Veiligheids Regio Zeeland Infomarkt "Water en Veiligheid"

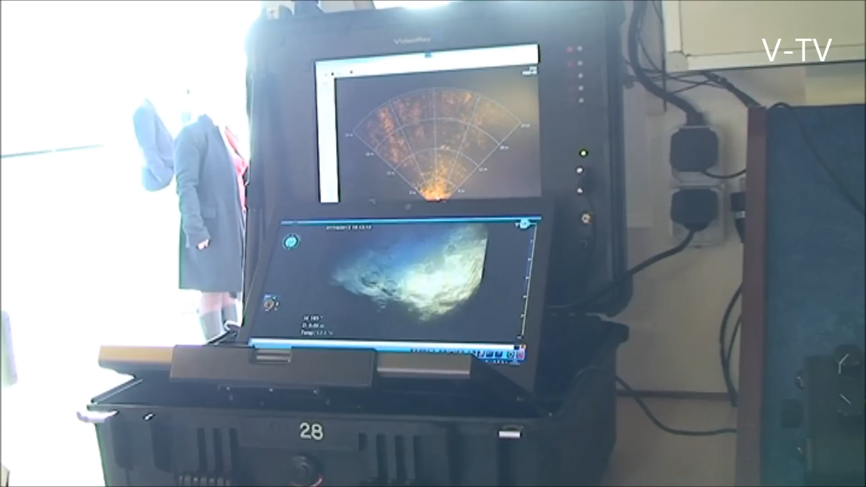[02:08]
Van de ROV. De ROV die dus, die is met een sonar en een camera geïntegreerd.